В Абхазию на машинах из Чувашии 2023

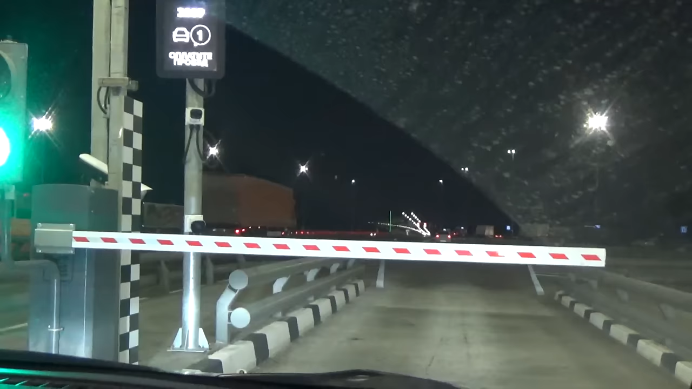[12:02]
Спать пока не хочется, поэтому мы решили еще поехать дальше немножко. Новый участок обошелся нам в 300 рублей.
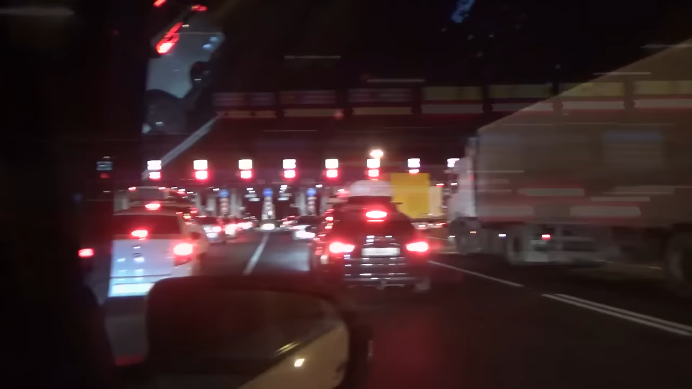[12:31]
Да. Не говори-ка. Пересменка, походу. В общем, второй участок платной дороги.
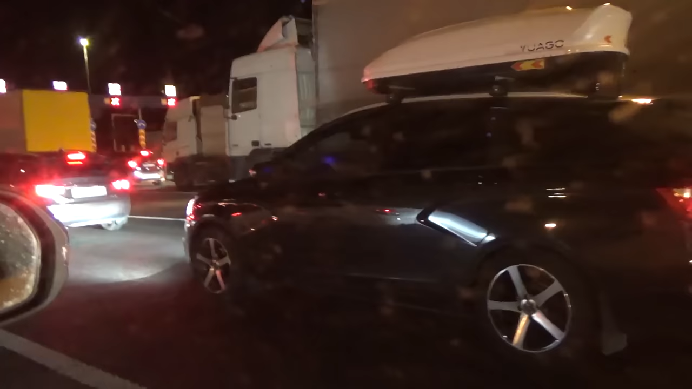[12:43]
Да. На этот раз. 100 рублей. Тарифы немного подорожали.
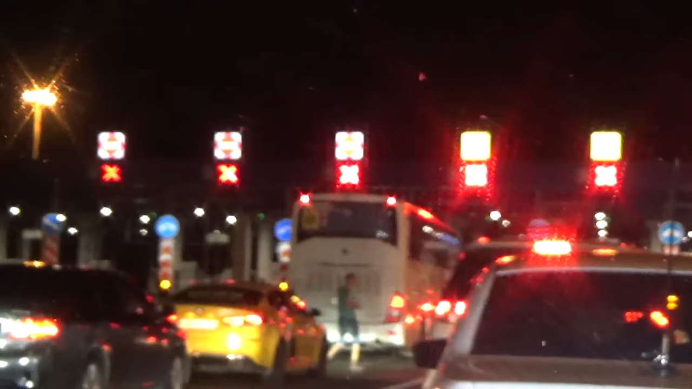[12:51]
Какого-то фига, везде крестики, никто не едет, никто не проезжает. То ли пересменка, то ли что там, не знаю. Обед в 12 часов ночи.
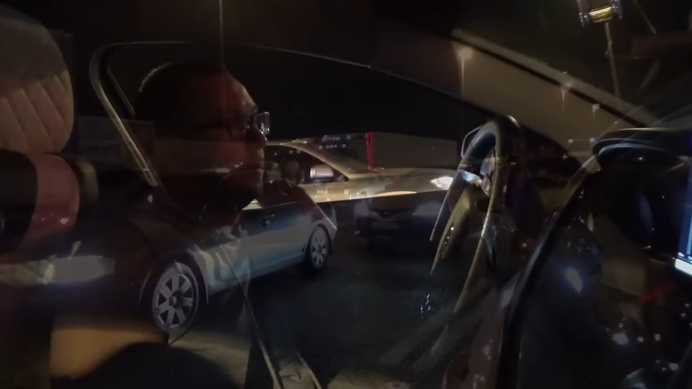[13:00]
Из одной минуты 12. В общем, хотя подъехали.
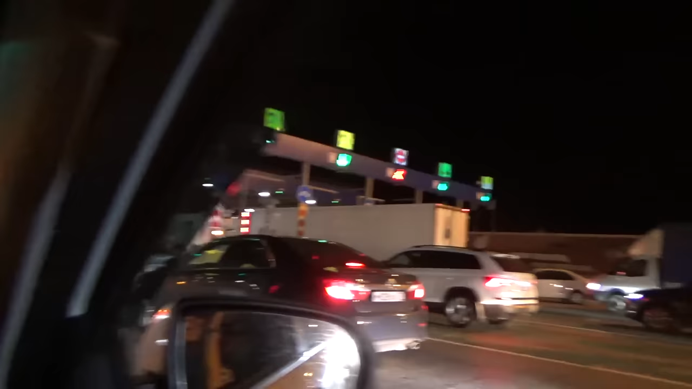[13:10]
Бы транспондеры бы работали, хер его знает. Пункту оплаты и все встали. Сейчас счетчик на нули поставят и поедем.